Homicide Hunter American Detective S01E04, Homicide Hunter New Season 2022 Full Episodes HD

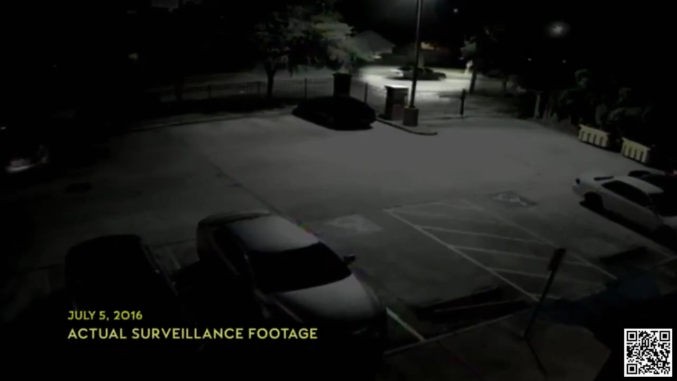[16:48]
someone driving a Buick with Sabre. You see the outline, clearly, it's the Volkswagen Bug.